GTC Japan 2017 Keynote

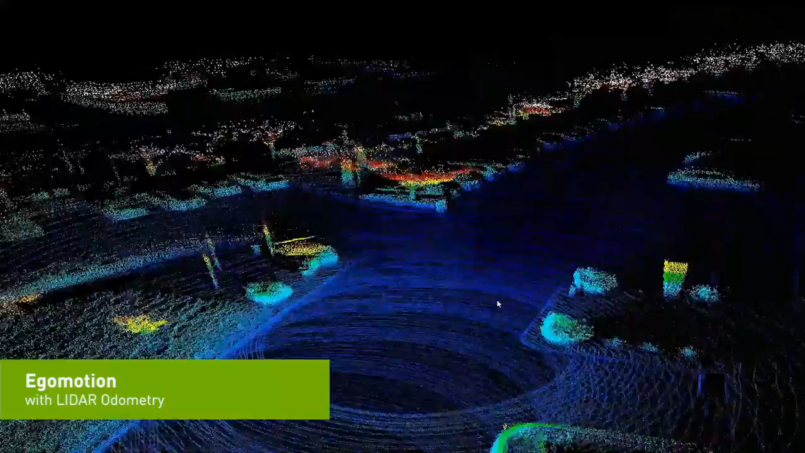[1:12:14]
We have to figure out what is the trajectory of our car, using cameras or using LIDARs.
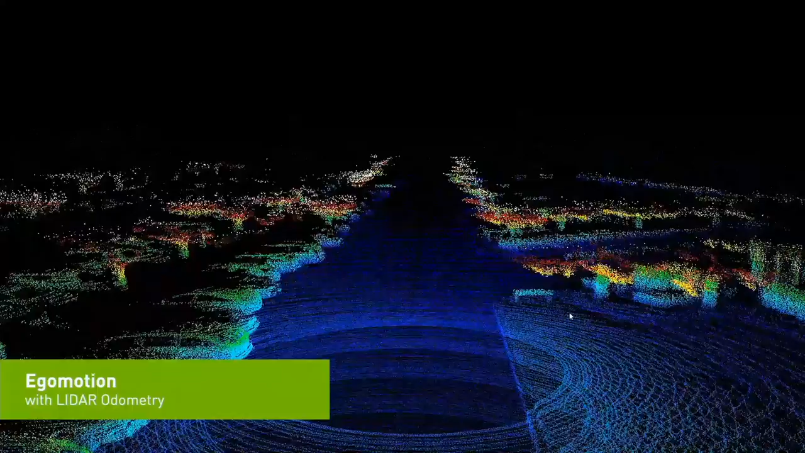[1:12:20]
The future self-driving car computer has to